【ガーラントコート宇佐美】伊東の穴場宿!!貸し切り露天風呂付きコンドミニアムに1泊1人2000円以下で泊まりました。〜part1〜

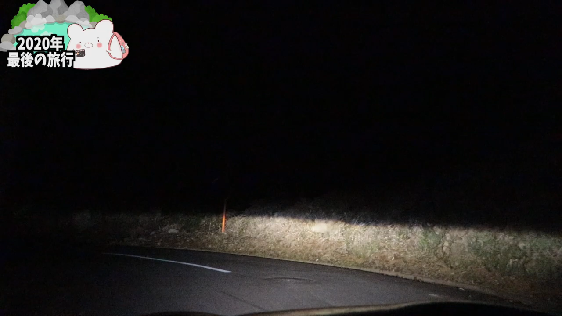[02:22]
真っ暗!ハイビームにした方がいいねこれね!真っ暗です!もう少しで着きまーす!